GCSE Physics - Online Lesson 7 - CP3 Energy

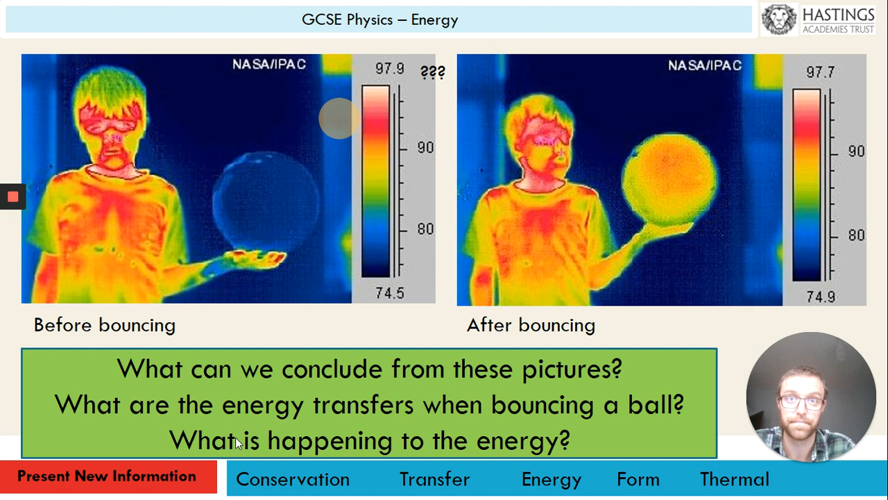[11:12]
what's happening to the energy is being transferred is changing forms as we bounce the ball and ultimately it's heating up the ball okay so we looked at the last little mind map that we did there at the start we looked at energy stores